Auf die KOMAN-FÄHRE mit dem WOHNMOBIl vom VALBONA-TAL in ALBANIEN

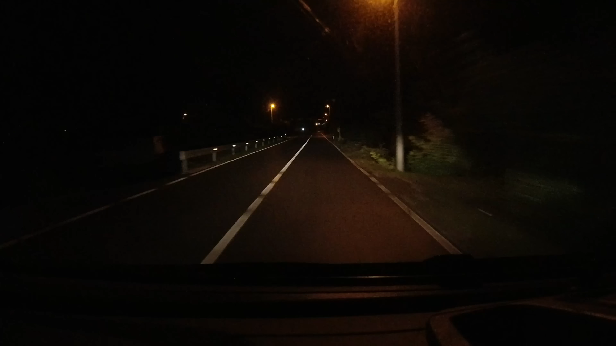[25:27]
Nach der Grenze ist der Fahrer von der Schlaglochpiste platt
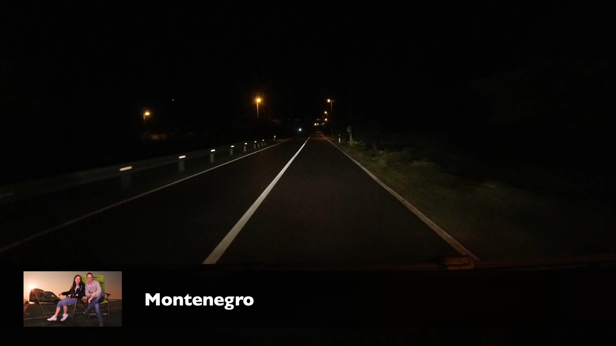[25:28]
und auf einem Parkplatz schlafen wir bei prasselndem Regen ein.